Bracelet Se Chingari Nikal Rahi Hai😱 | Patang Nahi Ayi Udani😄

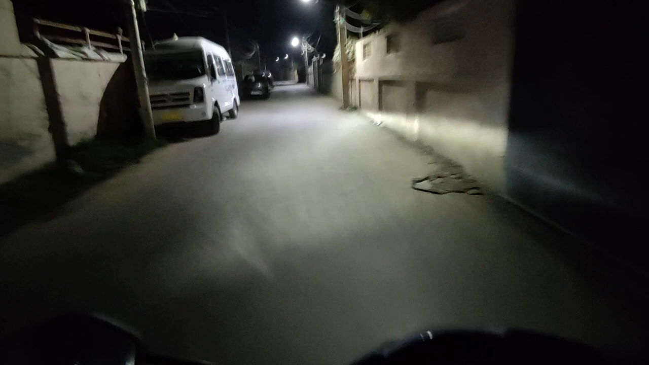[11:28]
دیکھیں گائز میں آکیلہ ہی نکلا دوائی لانے کے لئے اور یہ دیکھیں سڑکے کھانے کوئی چل بھی نہیں رہا اتنی رات ہو چکی ہے چلیا کوئی نہیں